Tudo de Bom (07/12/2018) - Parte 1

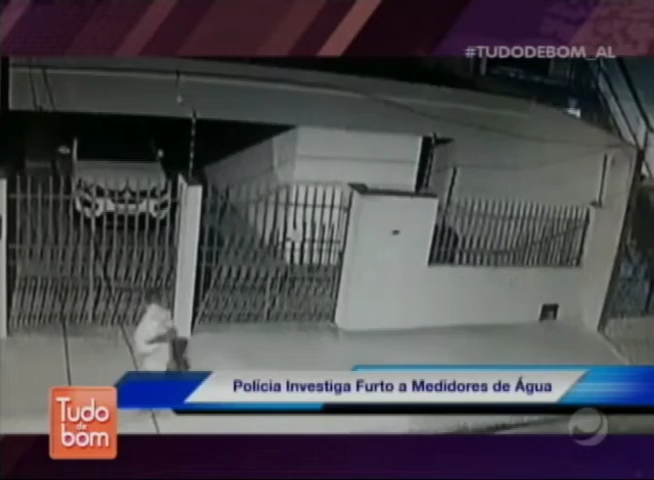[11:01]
Câmeras de segurança de um dos moradores flagrou a ação de um homem furtando o hidrômetro da casa dele por volta das 2 horas da madrugada, como vocês podem ver nessas imagens.